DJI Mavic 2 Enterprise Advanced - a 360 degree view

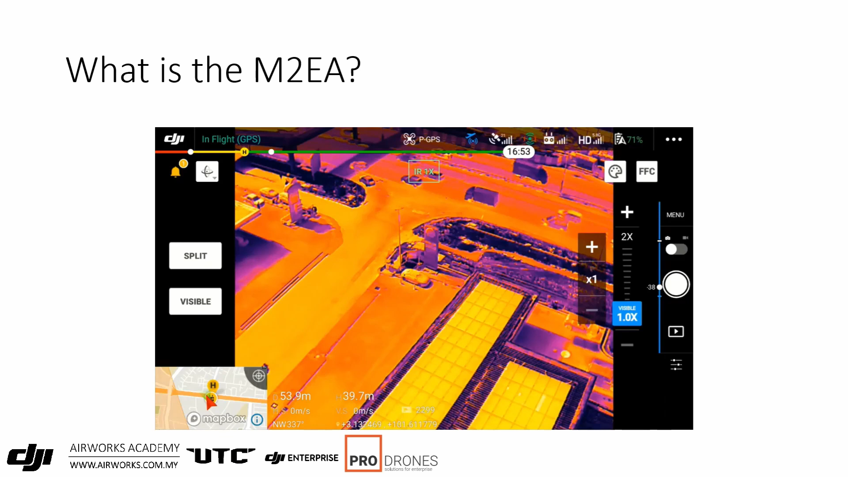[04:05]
Here you can see the digital zoom in action.
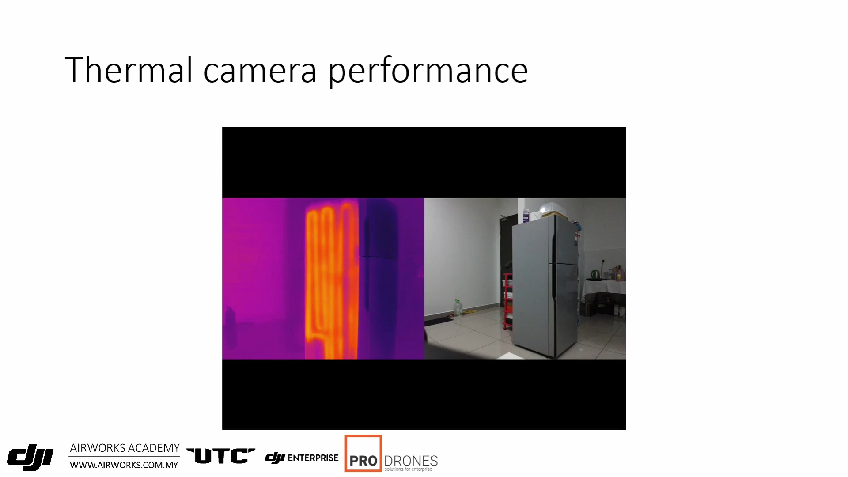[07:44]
The other thing is that the feel of view of the thermal relative to the RGB camera. The RGB is slightly wider compared to the thermal camera. So you have to be mindful of that when performing mapping mission. We did a simulated solar panel inspection to show the differences between the M2EA's thermal sensor and other thermal cameras in DJI's product range. These images were taken at the height of 100 meters as a mapping mission to keep things equal. The M2EA is slightly more fish-eyed compared to the other cameras which are 19mm cameras.
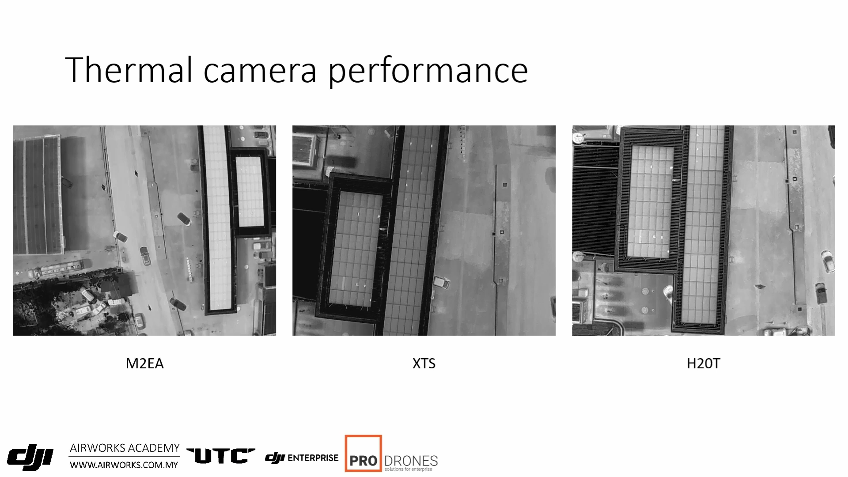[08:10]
The sensitivity is still good as you can still see the hotspots on the panels. If you look closer, the details in the M2EA is comparable to the XTS with maybe a difference in contrast due to internal image processing settings.
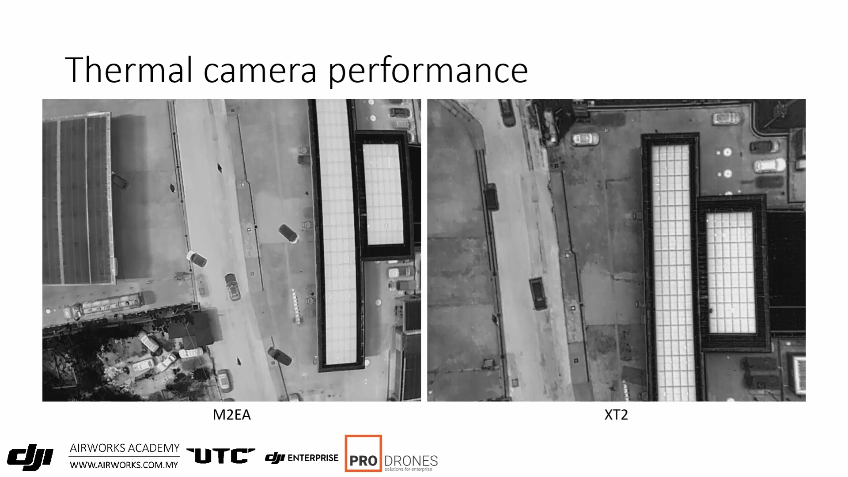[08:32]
You can see the same with the XTS with the XTS with the XTS having less distortion due to its 19mm lens. When comparing the process images of the different cameras, the M2EA has slightly less contrast compared to the others probably due to the internal processing algorithms of the cameras.
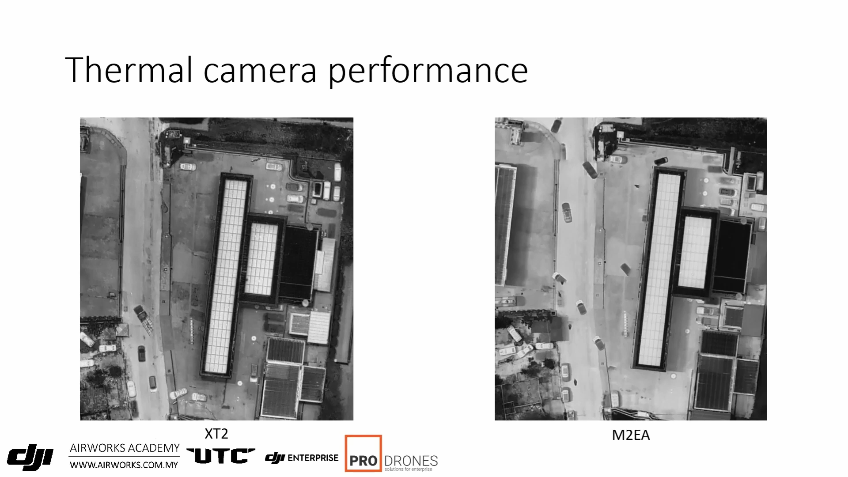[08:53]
The same with the XT2 as well where the output has more contrast making the hotspots easier to see.